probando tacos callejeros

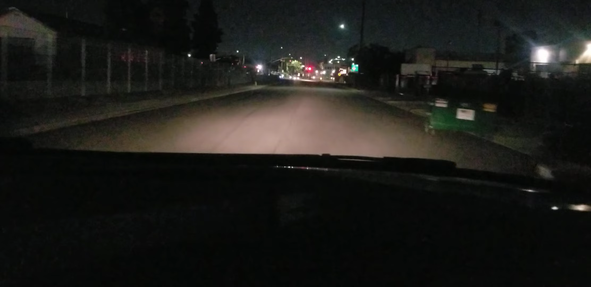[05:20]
Mi gente, miren, así se ve la ciudad de Baldwin Park por la noche. Vamos a atravesar aquí la ciudad huizachera para irnos por allá a donde tienen su segundo 85, humilde casita allá por la ciudad de Huescovina. Ok, así está la cosa. Yo me pedí 4 de cabeza, hoy no tengo mucha hambre. 4 taquitos de cabeza, ¿eh?